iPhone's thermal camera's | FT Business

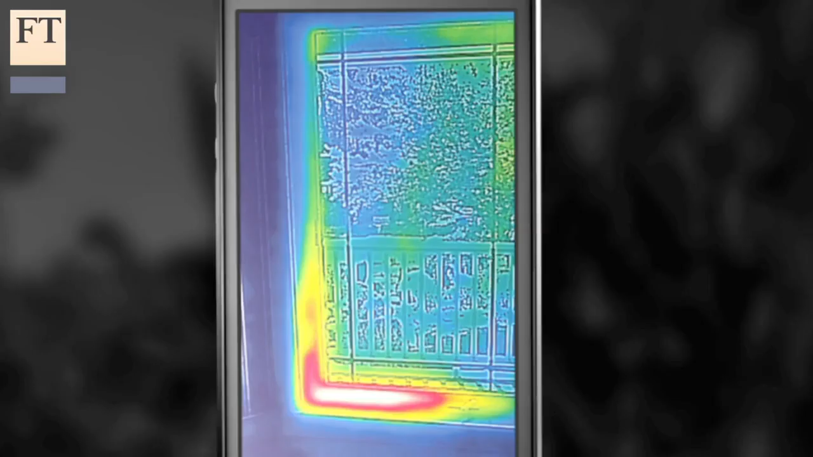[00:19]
The FLIR ONE blends an actual picture with an infrared thermal image, so there's never any doubt what you're looking at.
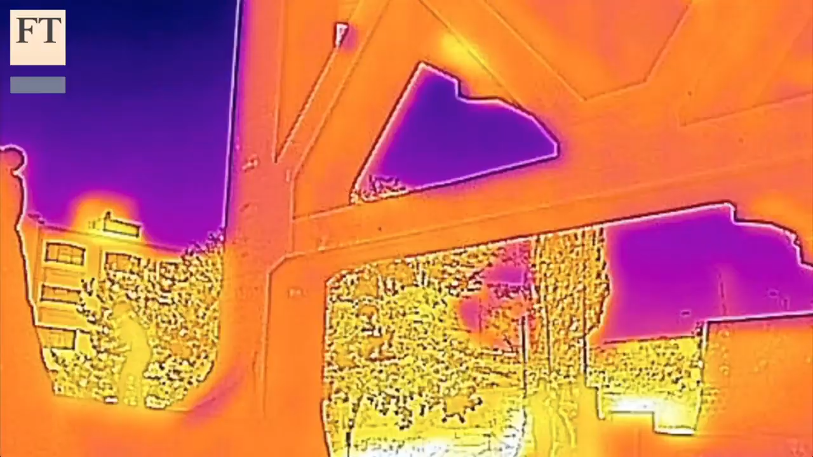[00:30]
It uses the same infrared technology used by soldiers and spies
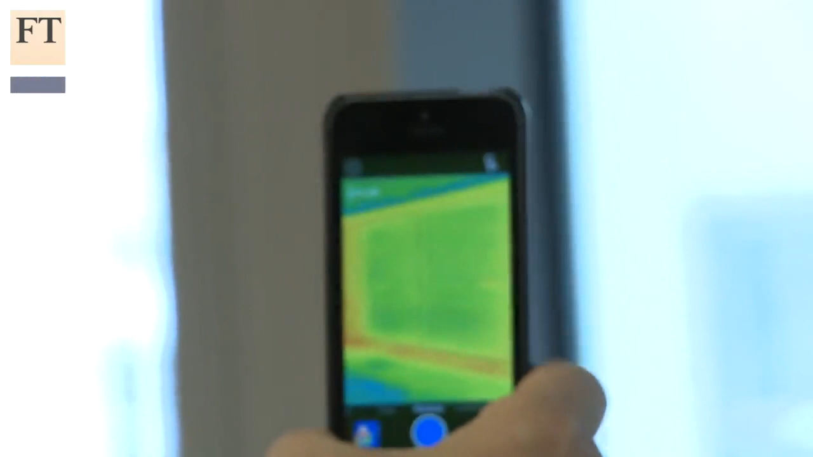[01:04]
For example, here in the FT's New York office, it shows that our windows are extremely leaky, and that the air conditioning creates uncomfortable hot and cold spots.
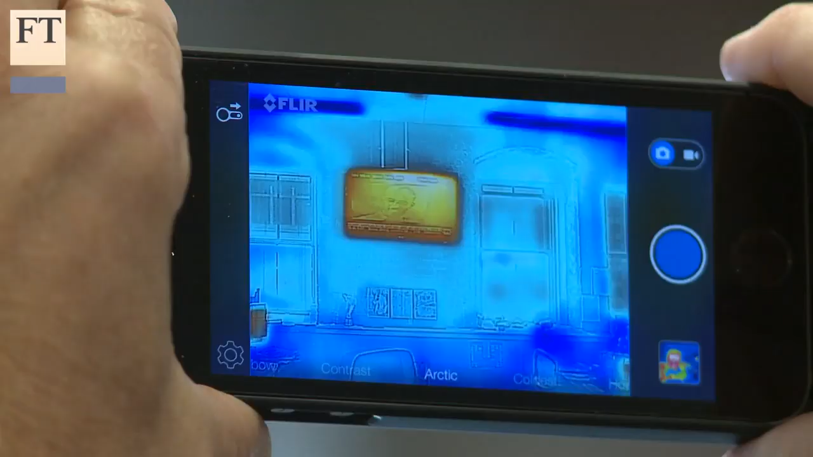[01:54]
the iPhone screen displays a pretty thermal map depicting temperatures in different colours.
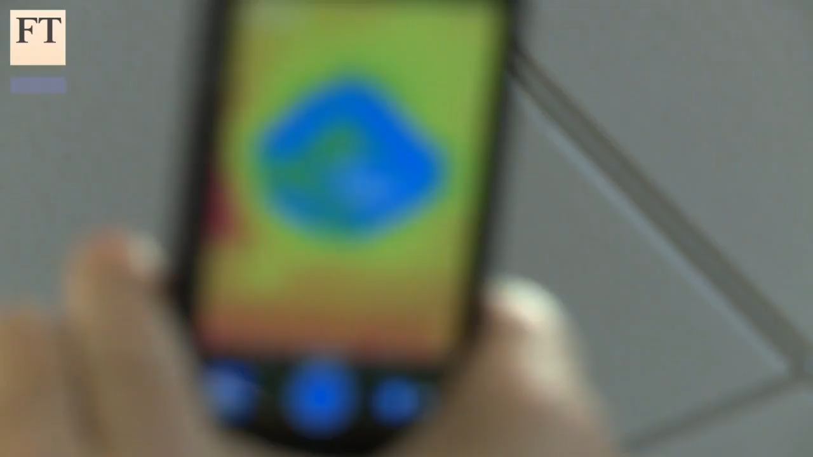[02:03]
Other FLIR apps turn a series of thermal images into a time-lapse video,